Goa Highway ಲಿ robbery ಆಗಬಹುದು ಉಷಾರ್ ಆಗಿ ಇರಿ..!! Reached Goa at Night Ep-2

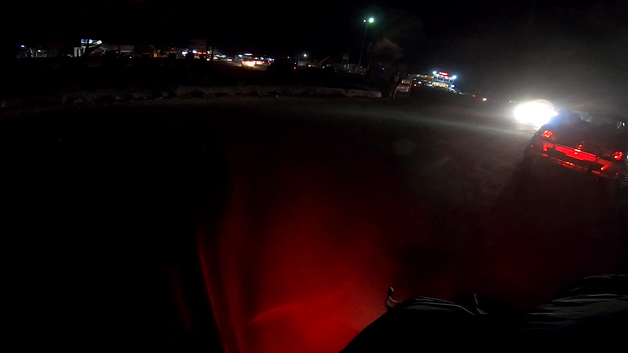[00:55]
ಎಲ್ಲೋರಪ್ಪ ಇವರು ಬಂದ್ರೆ ಇವಾಗ ಸೊ ರೋಡುಗಳು ಮಾತ್ರ ತುಂಬ ಸಖತ್ತಾಗಿದೆ
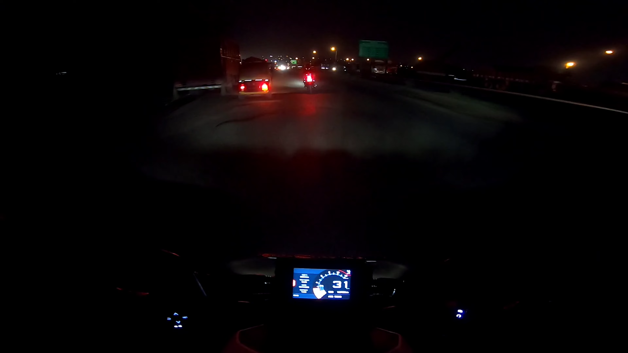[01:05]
ಇವಾಗ ನಾವು ಧಾರವಾಡ ರೋಡಿಗೆ ಹೋಗಬೇಕು ಟೋಲ್ ಇಲ್ಲೇ ಇದೆ ಪುಣೆ 442 ಇಲ್ಲಿ ಬ್ರೇಕ್ ಕೊಡಬೇಕು
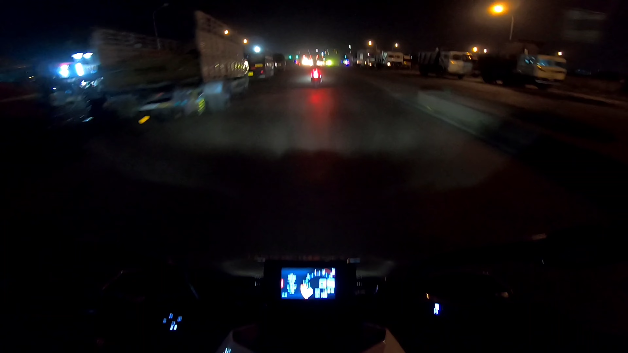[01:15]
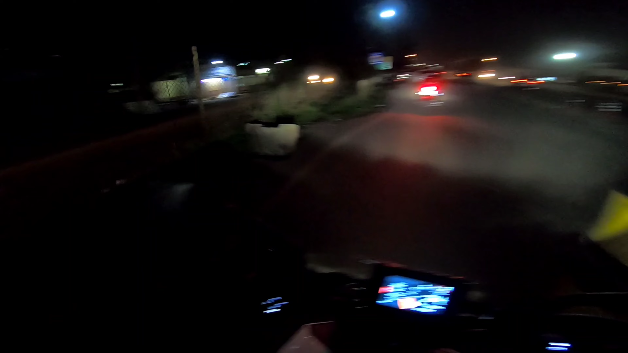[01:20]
ಹುಬ್ಳಿ ಟೋಲ್ ಹುಬ್ಳಿ ಹುಬ್ಳಿ ಗಂಡು ಮೆಟ್ಟಿದ ನಾಡು ಪೊಲೀಸ್ ಅವರು ಇಲ್ಲೇ ಅವರೇ
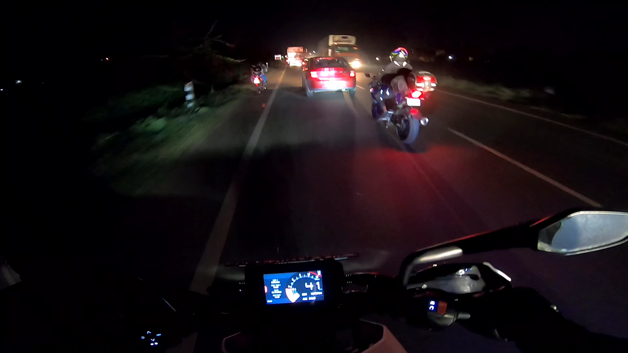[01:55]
ಅಲ್ಲಿಂದ ಹಿಂಗೆ ಓಡಿಸ್ಕೊಂಡು ಬಂದಿದ್ದೀವಿ ಬಟ್ ಎಲ್ಲೂ ಡಿಸ್ಟರ್ಬೆನ್ಸ್ ಇಲ್ಲ ಅವ್ರಿವ್ರು ಬರೋದು ಗಾಡಿಗಳು ಪಾಸ್ ಆಗೋದು ಈ ಹಳ್ಳಿಗಳ ಜಾಗದಲ್ಲಿ ಒಂದು ಸರ್ಕಲ್ಗಳು ಅವು
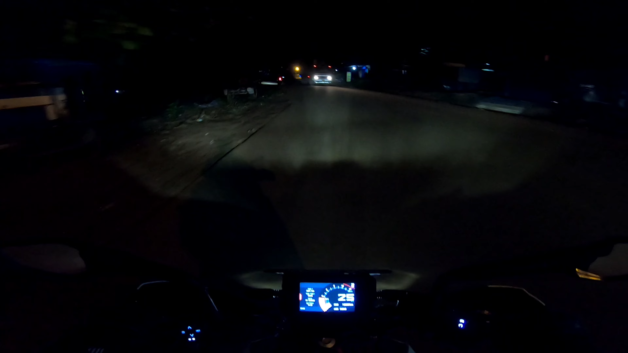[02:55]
ಇಲ್ಲಿಂದ ಪಂಜಿಮು ಬಂದ್ಬಿಟ್ಟು 165 ಇದೆ ನಾವಿನ್ನೂ ಕರ್ನಾಟಕದಲ್ಲೇ ಇದ್ದೀವಿ ಸೊ ಇವಾಗ
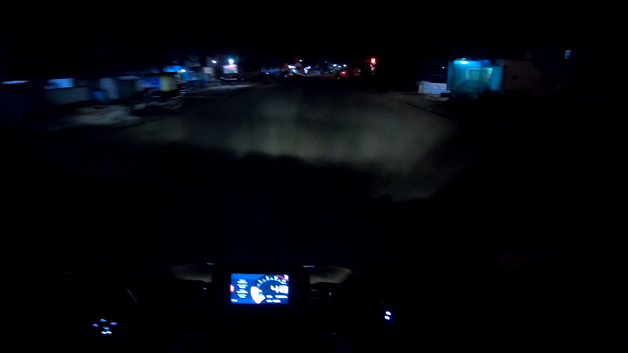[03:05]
ಅಂದರೆ ಅಲ್ಲಿಂದ ಅಂದರೆ ಹುಬ್ಳಿಯಿಂದ ಇಲ್ಲಿಗೆ ಫುಲ್ಲು ಸಿಂಗಲ್ ರೋಡ್ಸ್ ಇರೋದು
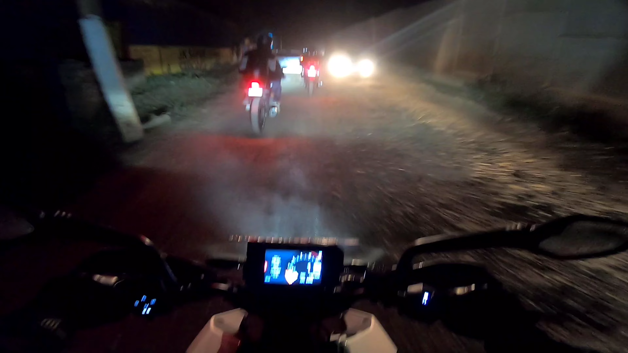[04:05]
ಸ್ವಲ್ಪ ದೂರಕ್ಕೆ ಹಿಂಗಿರುತ್ತೆ ಆಮೇಲೆ ಸರಿ ಹೋಗುತ್ತೆ ಅಂತ ಅನಿಸುತ್ತೆ ಓ ಟ್ರೈನು ಟ್ರೈನ್ ಹೊಸಾ ಮುಂದೆ ಹಿಂದೆ ಬಸ್ ಆಯ್ತೋ ಗುದ್ಗಿದ್ಬಿಟ್ಯೋ ಏನೋ ಪರವಾಗಿಲ್ಲ ಯಾರೂ ಇಲ್ಲ ಮುಂದೆ ಪೀಸ್
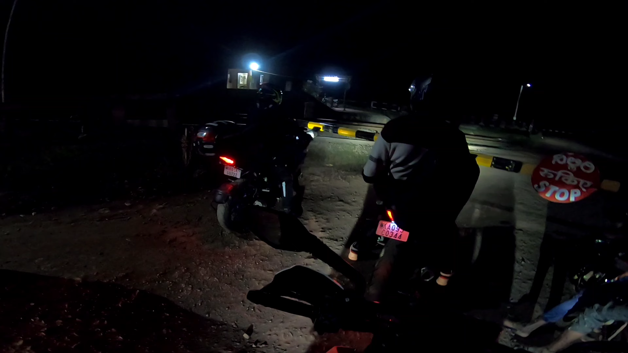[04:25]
ಈ ಥರ ಲೈನ್ ಅಪ್ನ ಯಾವಾಗಿಂದ ಮೇಂಟೈನ್ ಮಾಡ್ತಾಯಿದ್ಯಾ ಮಗ
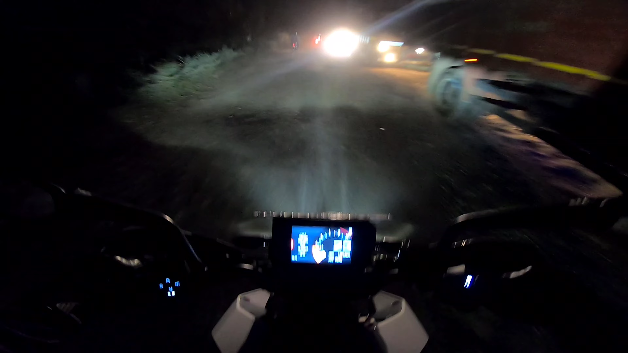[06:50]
ಈ ರೋಡಲ್ಲಿ ಇನ್ನೊಂದು ಏನಂದ್ರೆ ಲಗೇಜ್ ಎಲ್ಲ ಲೂಸ್ ಆಗ್ಬಿಡುತ್ತೆ ಬೇಗ.
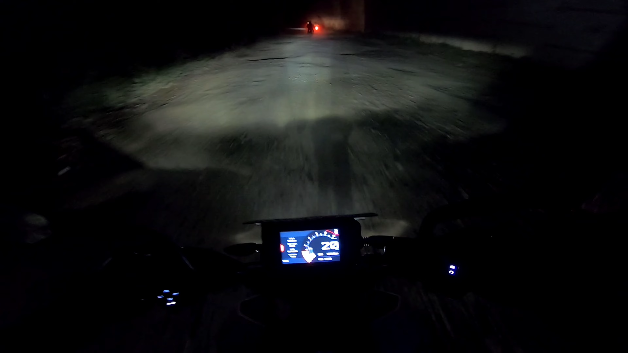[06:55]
ಹಿಂಗಿದ್ರೆ 4 hours ಅಲ್ಲ 6 hours ಆಯ್ತದೆ, ಬೆಳಗಿನ ಜಾವ ಆಯ್ತದೆ. ನಾವು ಹೋಗೋಷ್ಟೊತ್ತಿಗೆ ಟೈಮ್ ಬಂದಿವ ಕರೆಕ್ಟಾಗಿ 22 ಅಂದ್ರೆ 10 ಗಂಟೆ ಆಯ್ತು. ಪಕ್ಕ ಇದು ರೋಟೇನಾ, ಯಾವುದೋ ಫಾರೆಸ್ಟ್ ರೂಟ್ ಇದ್ದಂಗೆ ಐತಿದು.
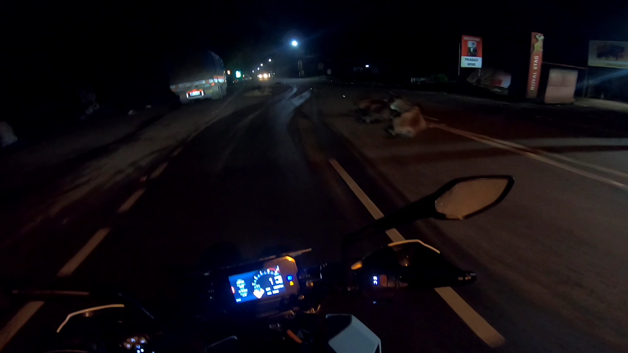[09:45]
ಇದೇನೆ ಅಂದರೆ ಇಲ್ಲಿ ಹಿಂದೆ ಇದ್ದಿದ್ದು ಆರ್ ಟಿ ಓ. ಇಲ್ಲಿ ನೋಡ್ಗುರು ಹಿಂಗೆ ರೋಡಲ್ಲೇ ಮಲಗಿಬಿಟ್ಟವೆ. ಇವಾಗ ಕರೆಕ್ಟಾಗಿ ಎಷ್ಟಾಗೈತೆ ಟೈಮ್ ಅಂದರೆ 1 hour. ಅಂದರೆ ಇದು ಸಿಟಿ ಒಳಗಡೆ ಎಂಟರ್ ಆಗಿರೋದು. ಪಂಜಿಮು ದೂಧ್ ಸಾಗರ ತುಮ್ದೂರಿ, ವಿಚಿತ್ರವಾಗೈತೆ ಏರಿಯಾಗಳು. ರೋಡ್ ಮಾತ್ರ ನೆಕ್ಸ್ಟ್ ಲೆವೆಲ್ಲು.
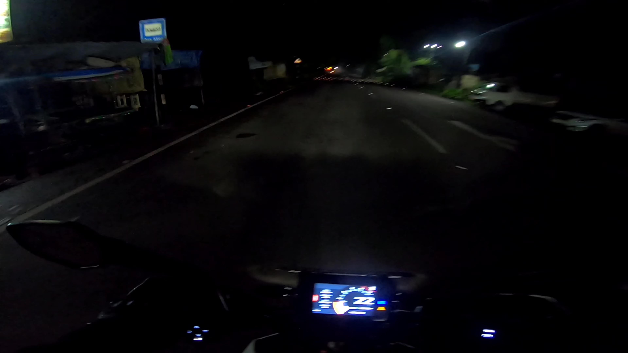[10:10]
ಅಮ್ಮ ಪೆಟ್ರೋಲ್ ಹಾಕ್ಸ್ಬೇಕು ಇಲ್ಲಿ, ಎಲ್ಲದಕ್ಕಿಂತ ಒಂದು 2 ರೂಪಾಯಿ 3 ರೂಪಾಯಿ ಕಮ್ಮಿನೇ.
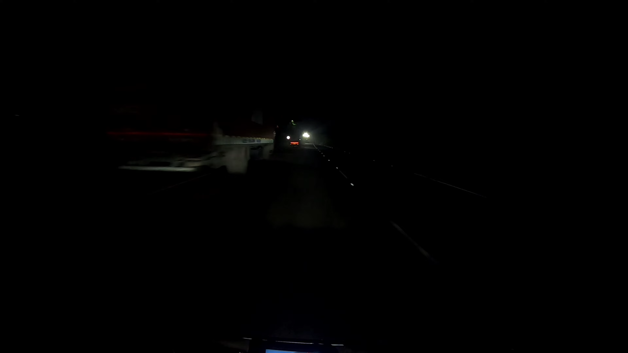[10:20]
ಖಾಲಿ ಐತೆ ರೋಡು, ಚೆಚ್ಚ ಮೂಡಲ್ಲಂತೂ ನಾನಿಲ್ಲ.
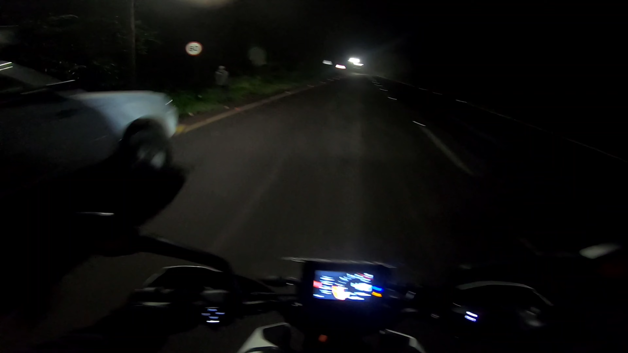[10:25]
ಫಸ್ಟು ಹೋಗಿ ಟ್ಯಾಂಕ್ ಖಾಲಿ ಮಾಡಬೇಕು. ಟ್ಯಾಂಕ್ ಫುಲ್ ಆಗ್ಬಿಡೈತೆ, ಅಲ್ಲಿ ಫಾರೆಸ್ಟಲ್ಲಿ ಇಳಿಯೋಕ್ಕಾಗಲಿಲ್ಲ. ಮಾಡೆ ಫಸ್ಟು ಪೆಟ್ರೋಲ್ ಹಾಕ್ಸ್ಬೇಕು.
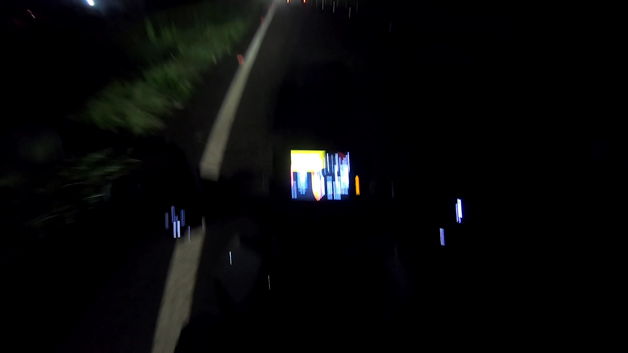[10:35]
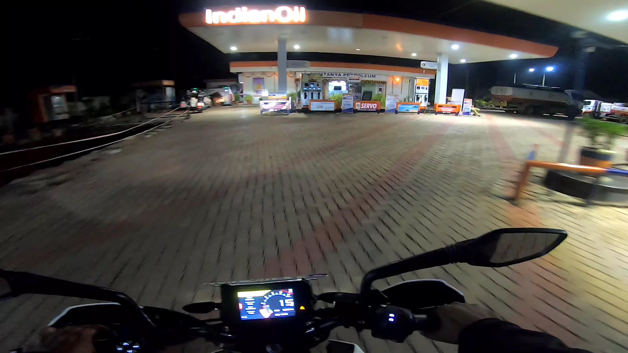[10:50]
ಪರವಾಗಿಲ್ಲ ಗುರು, ಎಲ್ಲೋ ಪೆಟ್ರೋಲ್ ಬಂಕ್ ಐತೆ. XP95 ಇಲ್ಲ ಇಲ್ಲಿ, ಬರೀ ನಾರ್ಮಲ್ ಪೆಟ್ರೋಲ್ ಇದೆ.